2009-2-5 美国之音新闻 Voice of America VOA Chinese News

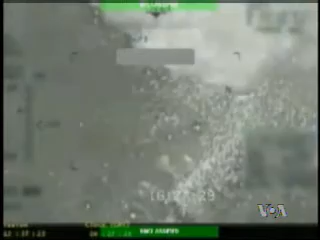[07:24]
境地区这段录像带也显示了美方官员所说的回应地面攻击的行动